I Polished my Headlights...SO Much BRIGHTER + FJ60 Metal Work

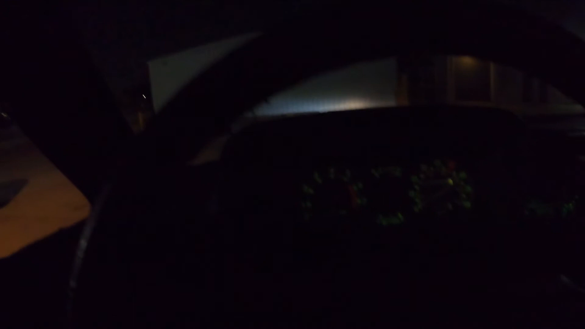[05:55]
and uh just try to give you another visual
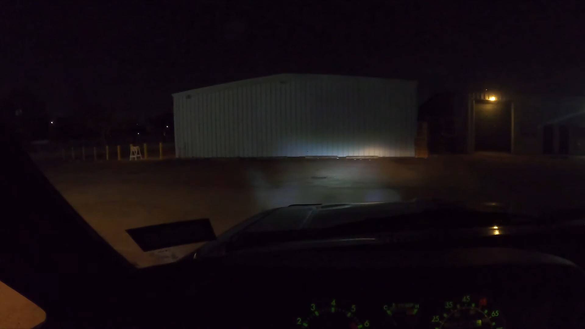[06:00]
of um the difference get closer to the wall and you can see